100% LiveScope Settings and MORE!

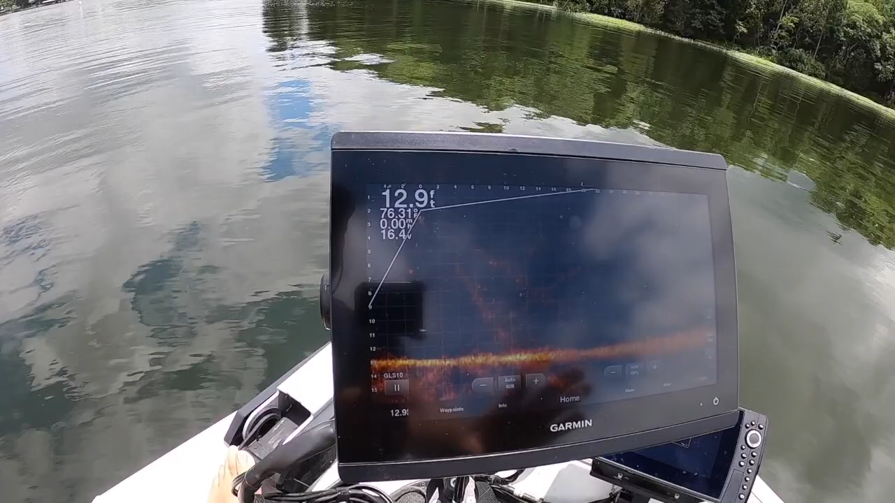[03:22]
back and forth so i always maintain a certain level of consistency and 30 foot depth is always going to be i search in 50 and
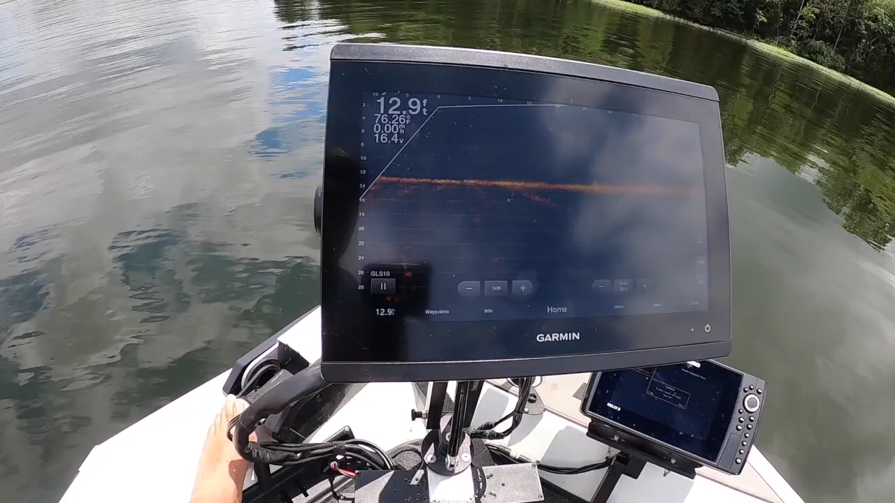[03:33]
then i will typically now i'm fishing in 30 so that's what you're going to look at here see and look at that there's a little lay down right there and
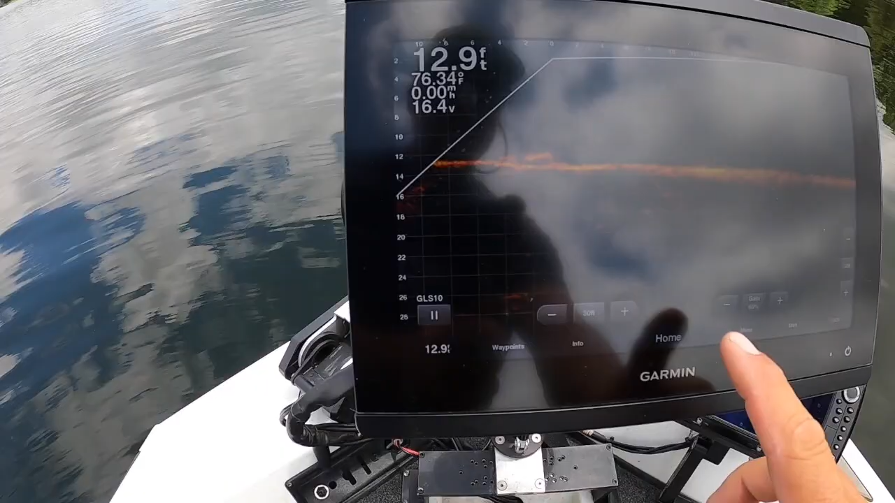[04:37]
On screen: depth 12.9 ft
all right so let's keep going with it with the settings here let's go back to menu back sonar all right
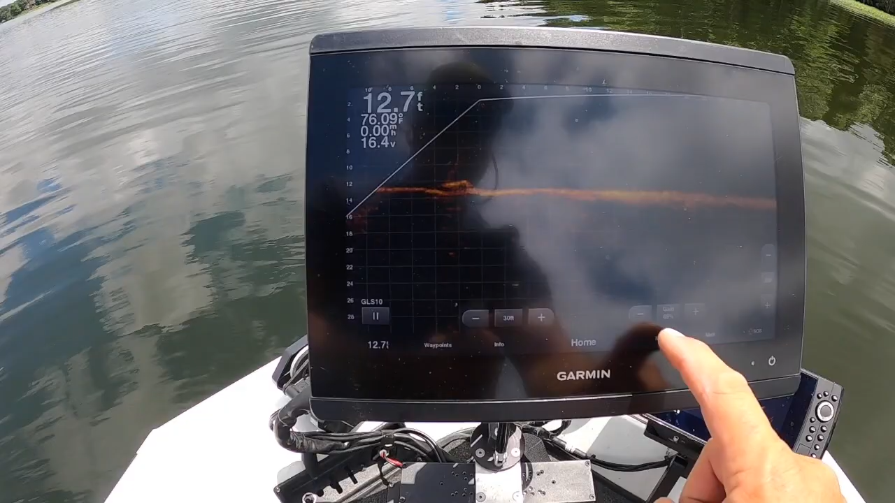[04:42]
here we go sonar 7 appearance
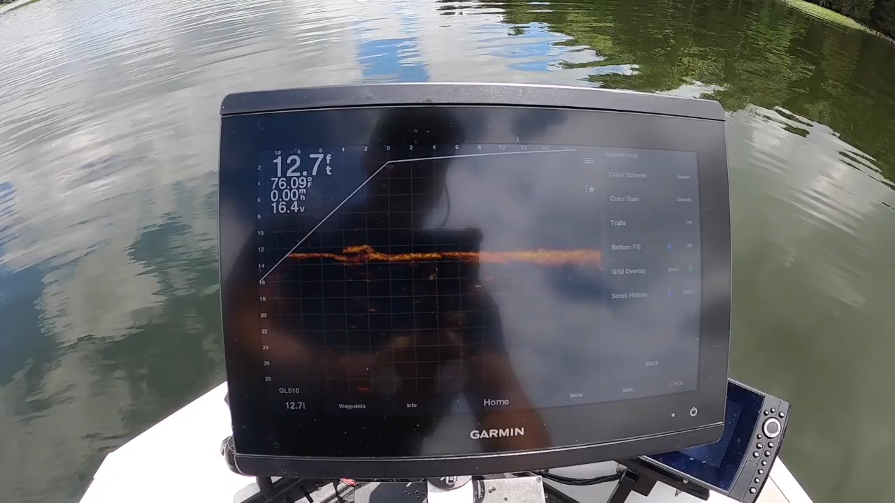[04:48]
On screen: depth 12.7 ft
color scheme i'm set up at amber i'm i'm a traditionalist that's where you know live scope started
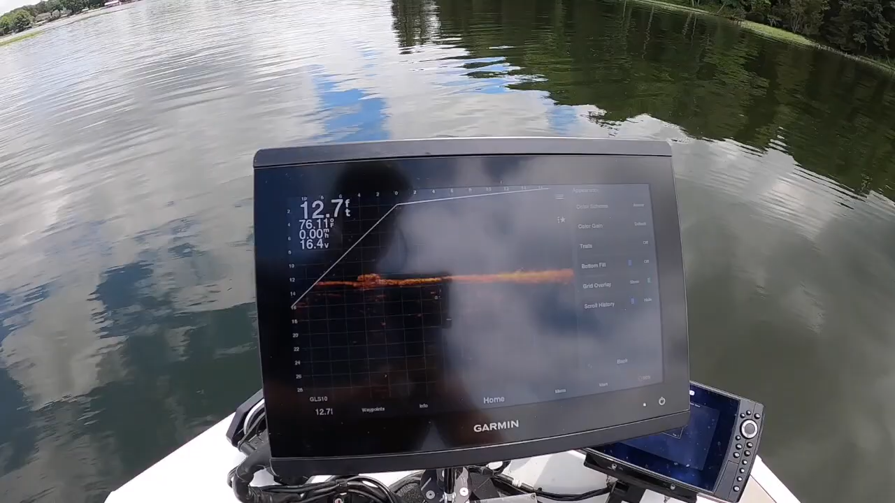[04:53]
that's where i'm at still i don't mess around with anything but i know that a lot of people you know mess with that emerald black emerald
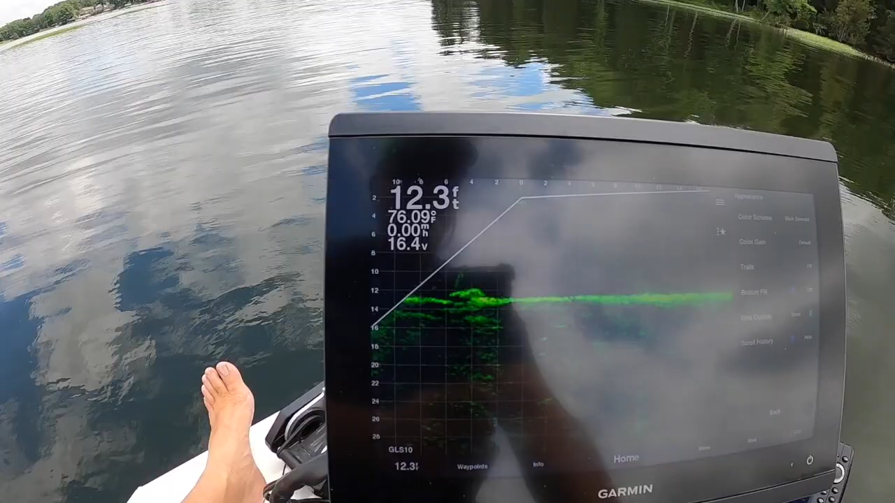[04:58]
On screen: depth 12.3 ft
that's a really popular one right now i see a lot of people with that guy but again i'm a
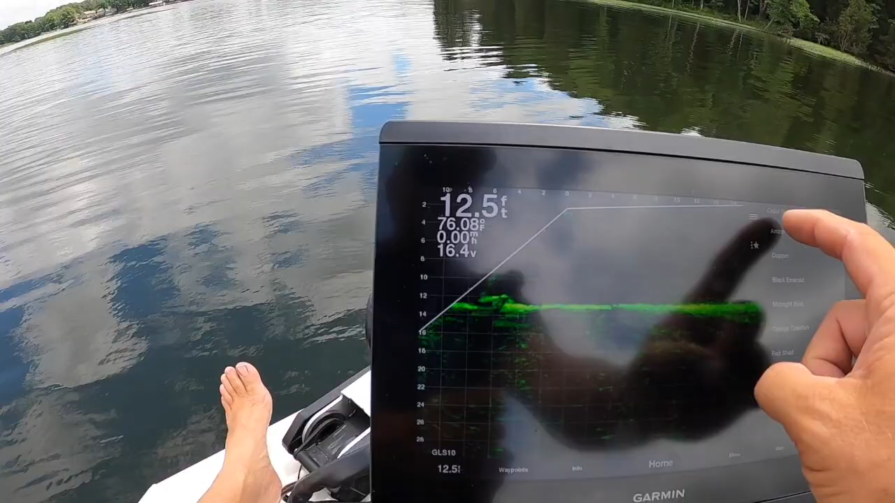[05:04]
On screen: depth 12.5 ft
traditionalist i like amber that's where i i stay with all right so the other thing i'm going to talk about is tvg
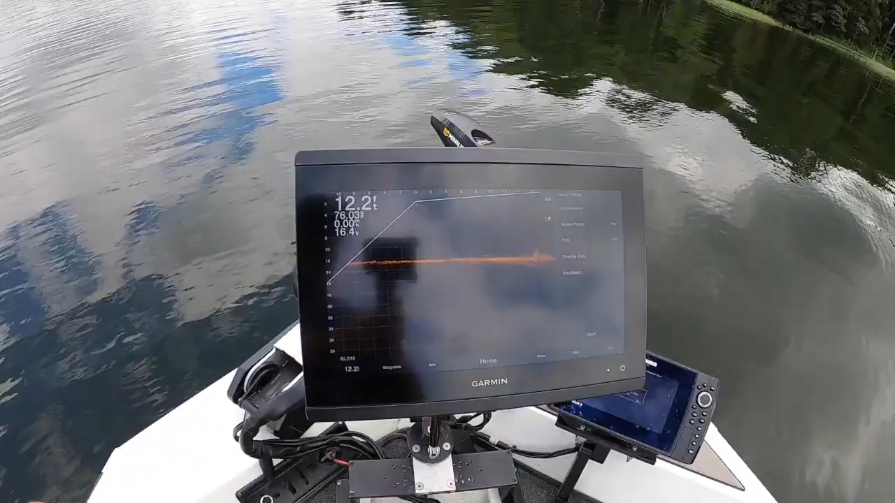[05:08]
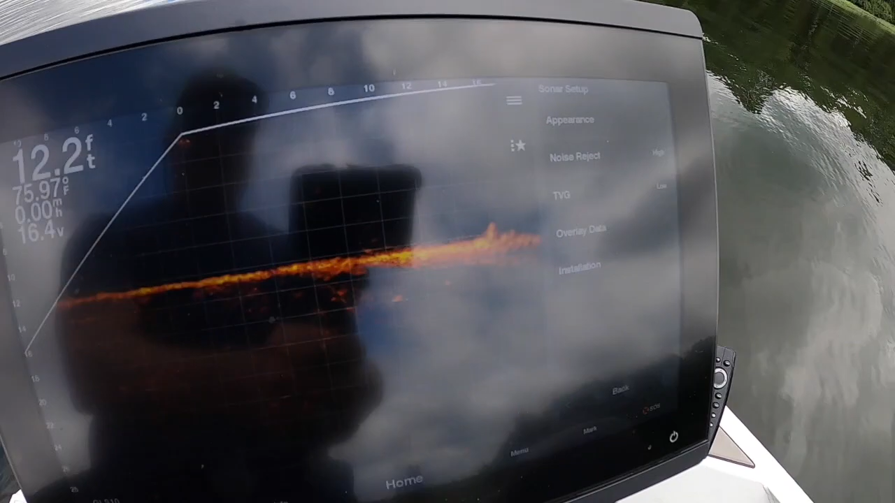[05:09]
On screen: depth 12.2 ft
and tvg is always going to be set at low for
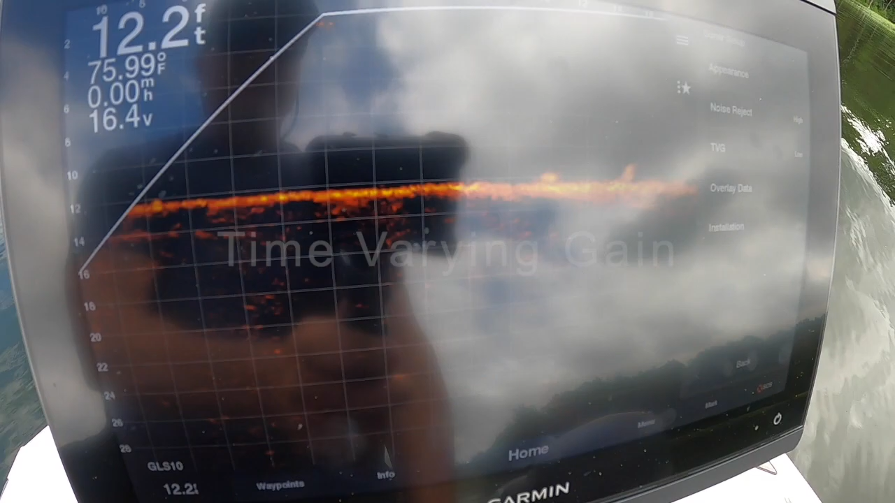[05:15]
On screen: depth 12.2 ft, water 75.99°F
me and uh that works great for me noise reject is always going to be on high so the one thing
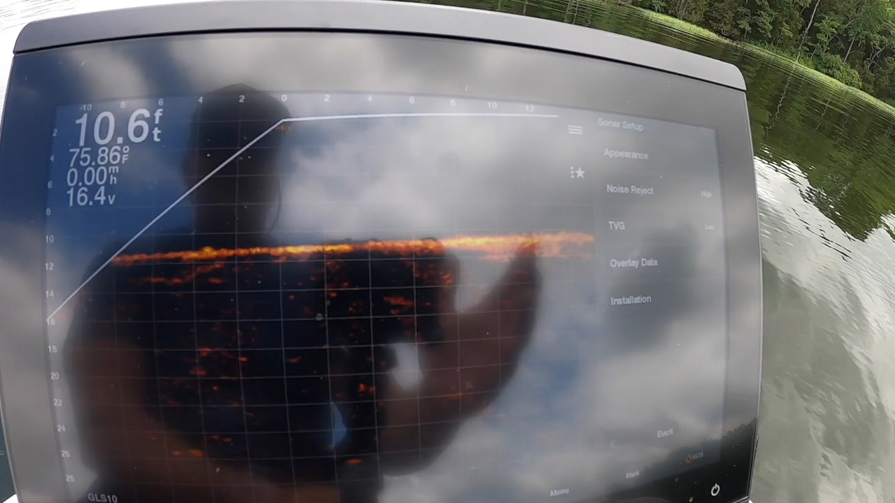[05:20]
On screen: depth 10.6 ft, water 75.86°F
that you can do when you get your unit is change your overlay data you can decide what you want on the
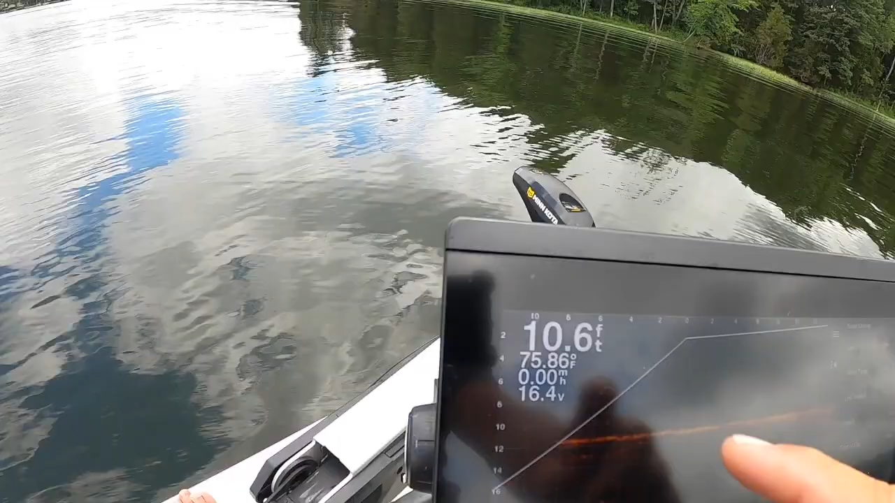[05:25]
On screen: depth 10.6 ft, water 75.86°F
screen basically you're deciding what's up here in this section right here and that's important because you want as much
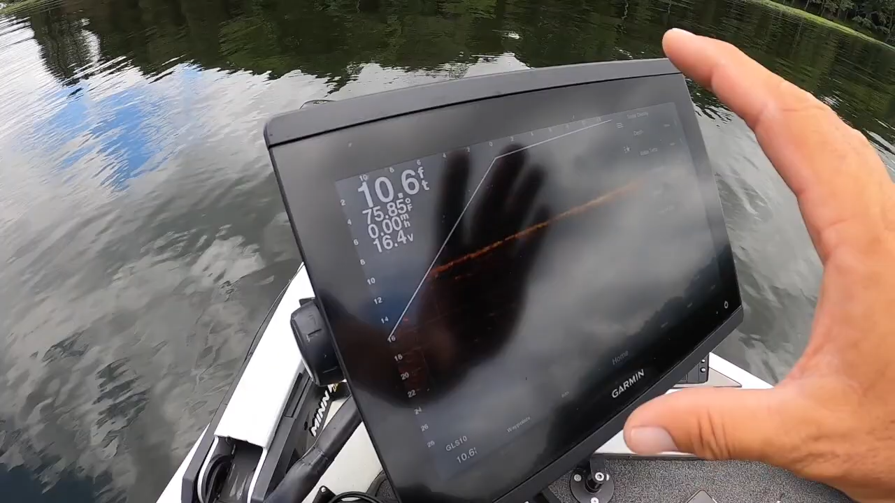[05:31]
On screen: depth 10.6 ft
screen pilot as possible i don't want a bunch of stats down here that i don't really utilize so i'm with my volts
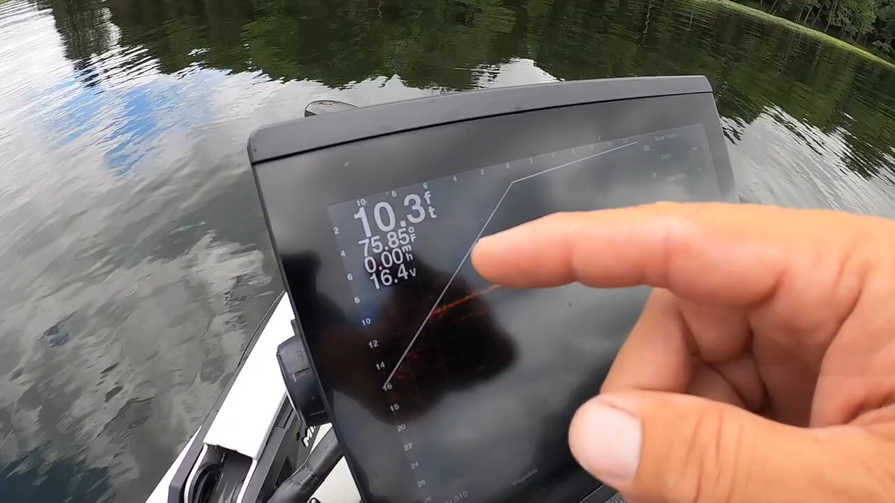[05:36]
On screen: depth 10.3 ft
i'm with my speed i'm with my temperature but that's it in my depth and that's all i'm really concerned about